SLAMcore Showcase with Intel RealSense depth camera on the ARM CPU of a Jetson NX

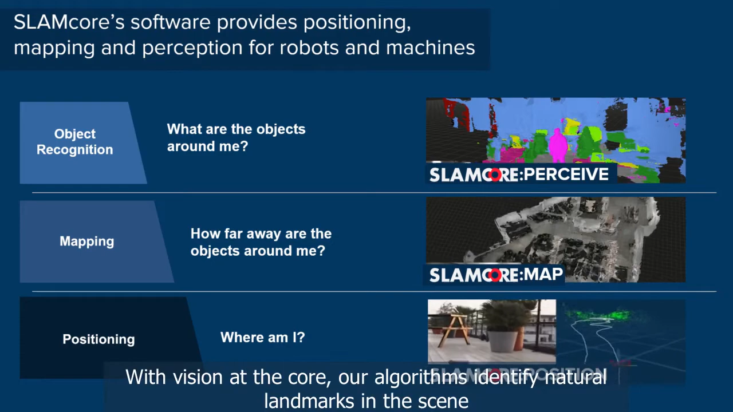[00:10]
With vision at the core our algorithms identify natural landmarks in the scene while simultaneously calculating the position of the sensor relative to these landmarks.
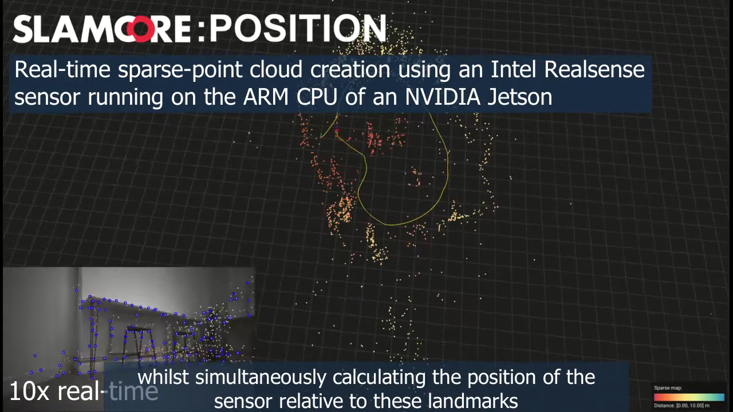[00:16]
Our algorithms are constantly checking to see if they visited a place they've been before.
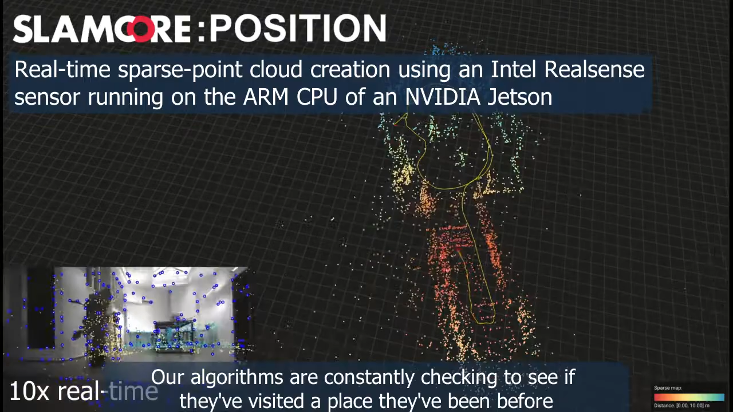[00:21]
This additional information could be fused back into the map to account for any drift which may have accumulated over time.
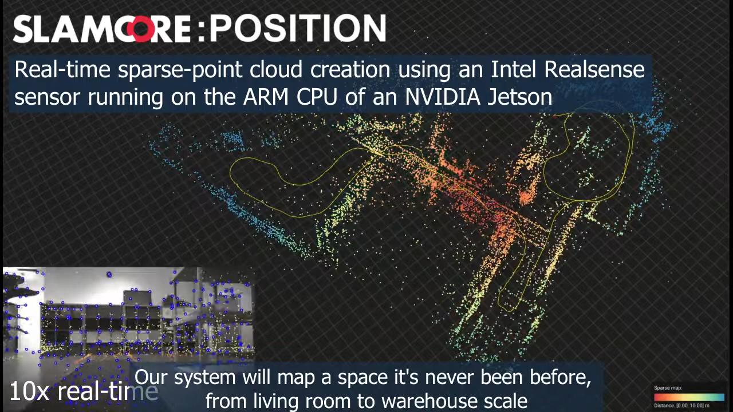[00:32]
Our system will map a space it's never been before from living room to warehouse scale and provide the foundation for your autonomy stack.
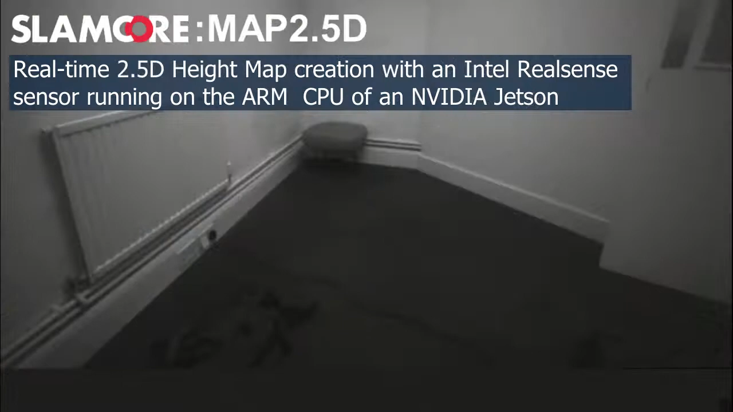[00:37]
With the same sensor feed our software can also build a real-time height map.
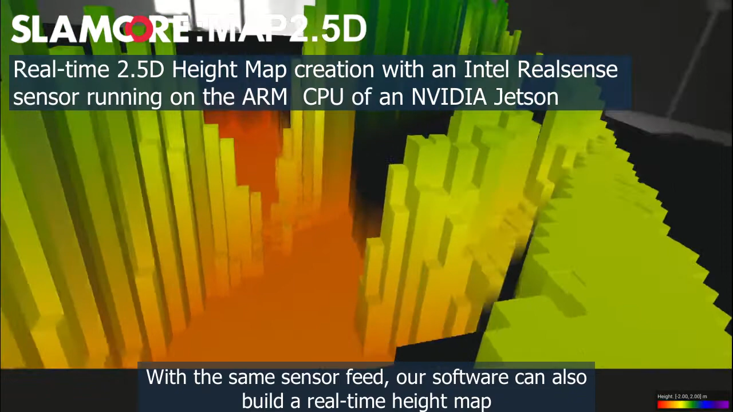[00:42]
Occupied space is represented as a series of pillars providing all the information a robot requires to navigate safely whilst avoiding obstacles.
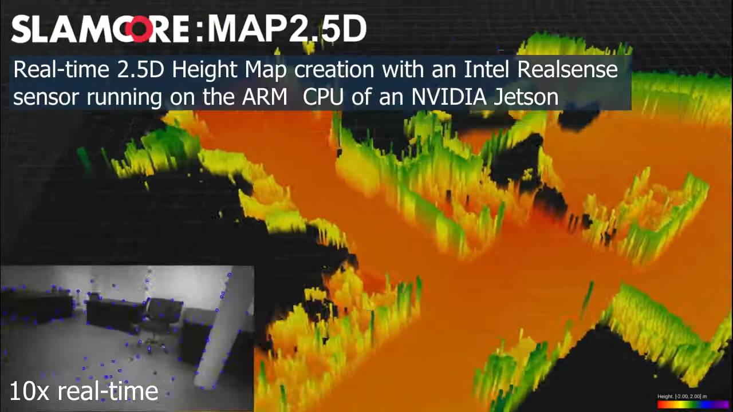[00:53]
Again this map is created on the fly in real time with no previous information of the space. This representation is very memory efficient allowing large-scale environments to be mapped with just a few tens of megabytes.
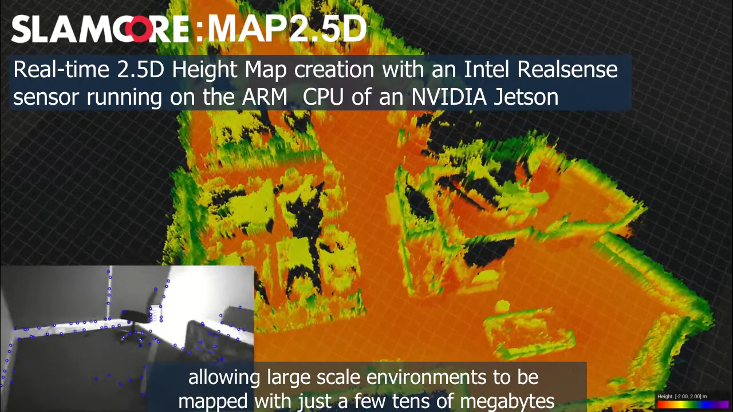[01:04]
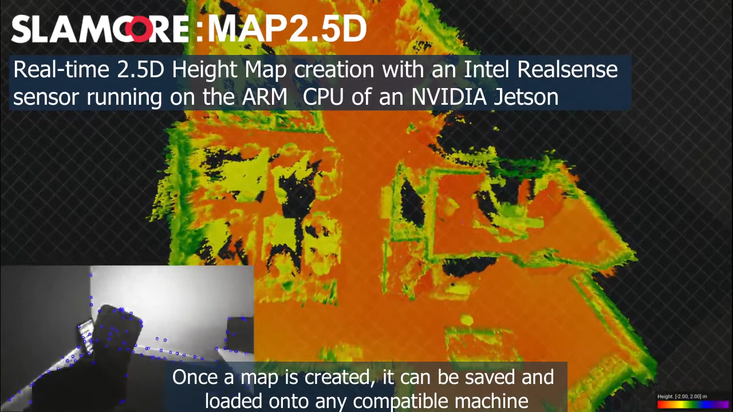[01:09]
Once a map is created it can be saved and loaded onto any compatible machine. Here we see our system positioning itself within a previously built map.
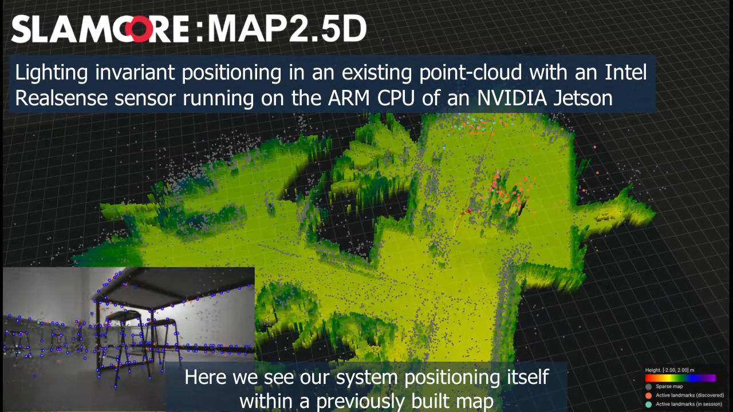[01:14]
Even though the lighting has changed and objects moved around we can still position with centimetre accuracy.
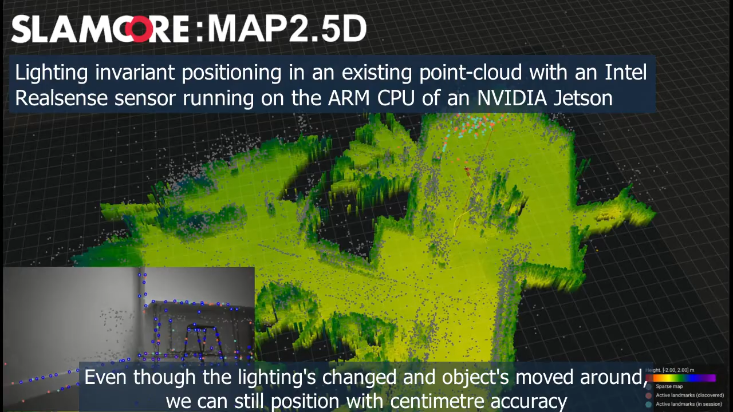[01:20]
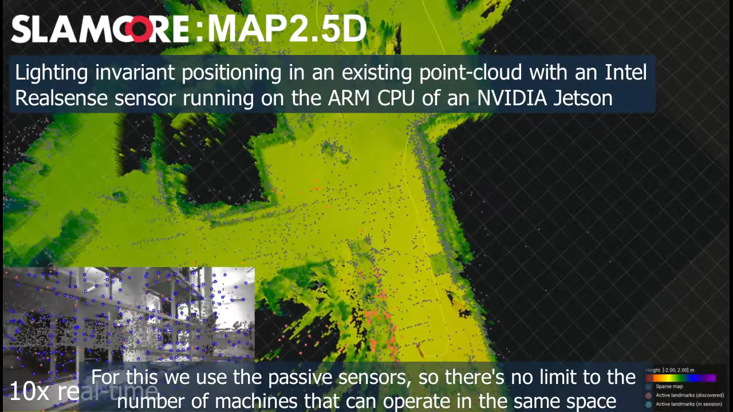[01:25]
For this we use the passive sensors so there's no limit to the number of machines that can operate within the same space sharing information within the same spatial reference frame.
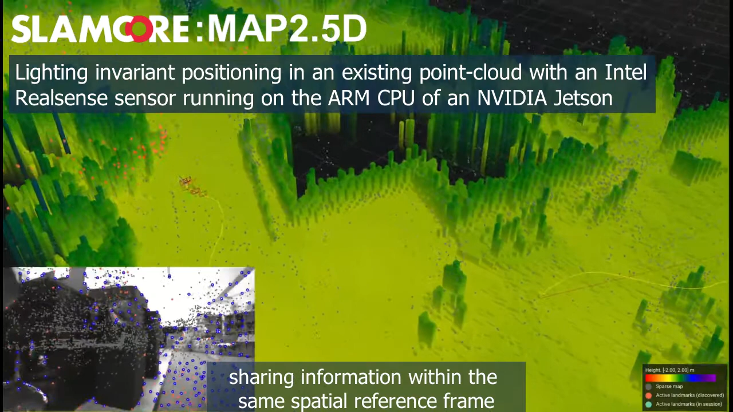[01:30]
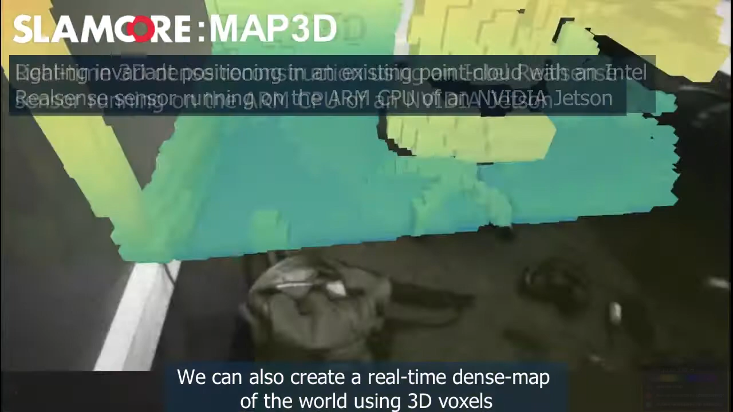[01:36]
We can also create a real-time dense map of the world using 3D voxels the resolution of which can be scaled depending on the computational resource available.
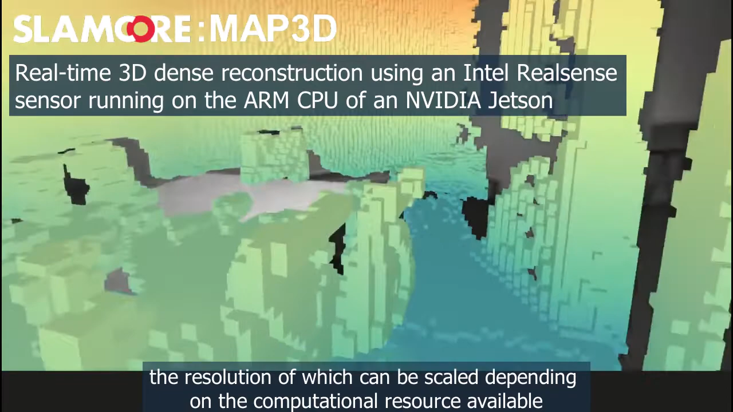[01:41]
Because we're using an RGB sensor for this we can render the world with texture and colour all in real-time.
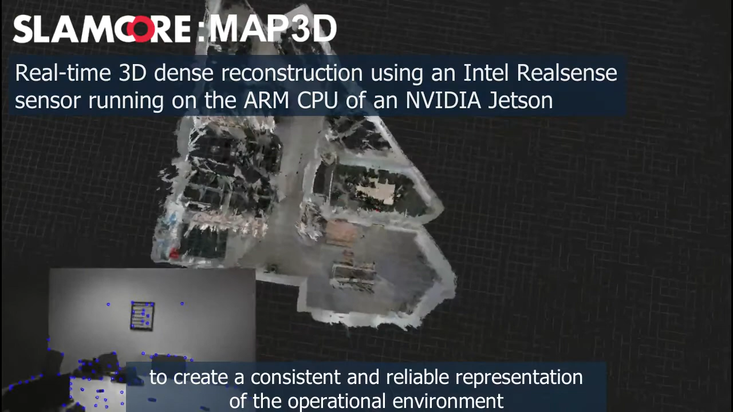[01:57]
Finally using our state-of-the-art pan-optic neural
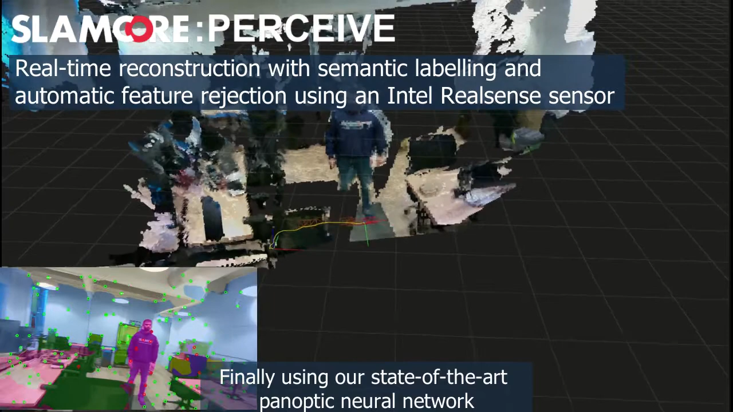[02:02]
network our algorithms are able to identify and categorise objects in real-time.
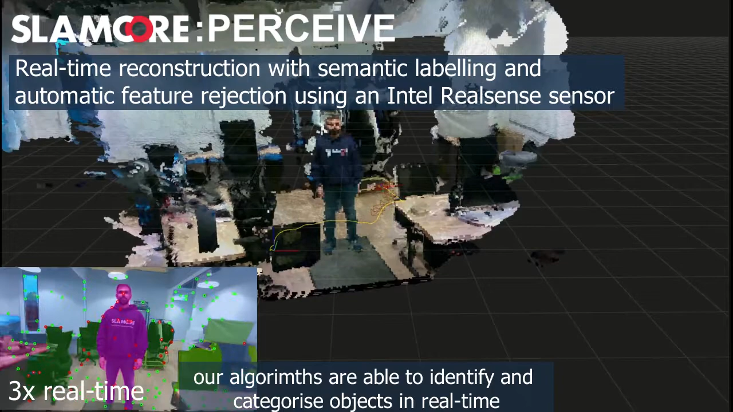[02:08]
this provides the system with the location of
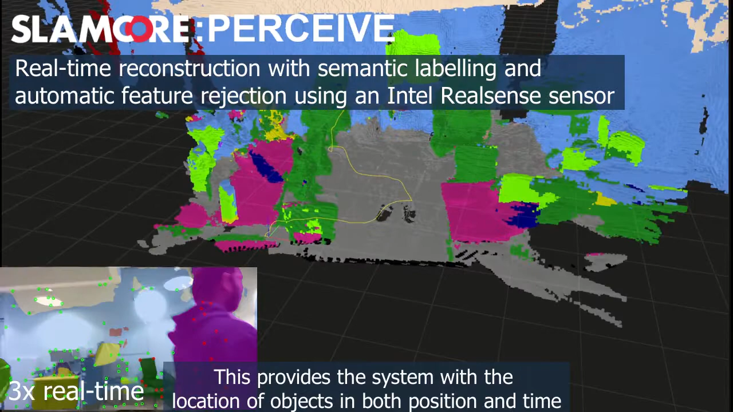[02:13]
objects in both position and time allowing for the easy removal of dynamic objects such as people
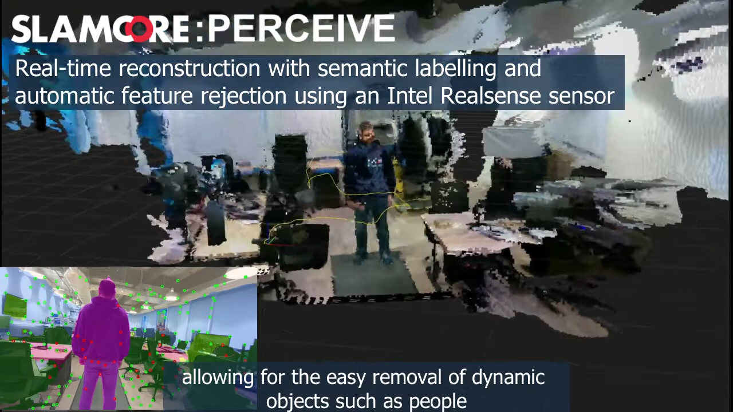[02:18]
and the ability to query the location of objects that have previously been observed.